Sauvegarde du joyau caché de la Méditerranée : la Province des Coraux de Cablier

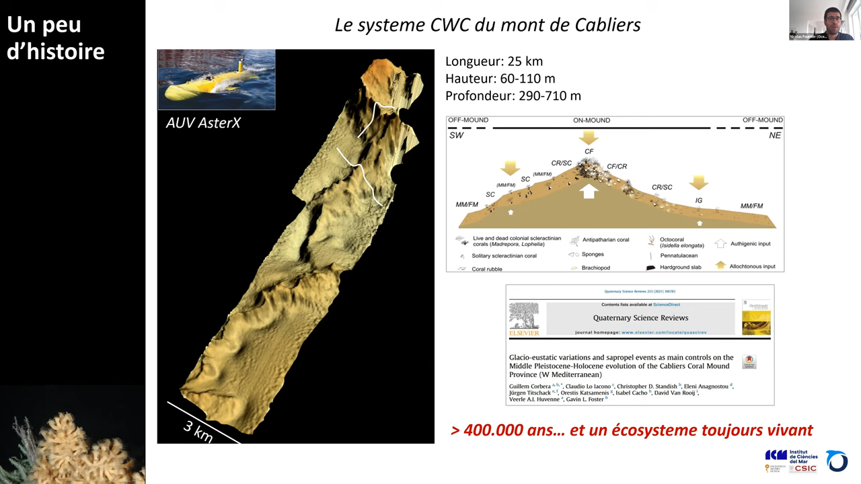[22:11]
Et donc, c'est vraiment quelque part un mont sous-marin formé de corail. Et donc, c'est intéressant d'un point de vue scientifique pour étudier le cycle de vie de ces coraux et puis voir, on parle de coraux fossilisés dans les profondeurs. Donc, c'est vraiment quelque chose qui est assez rare et on a pu le filmer, notamment avec des petits sous-marins téléguidés. Et donc, on a quelques photos que je voulais partager avec vous.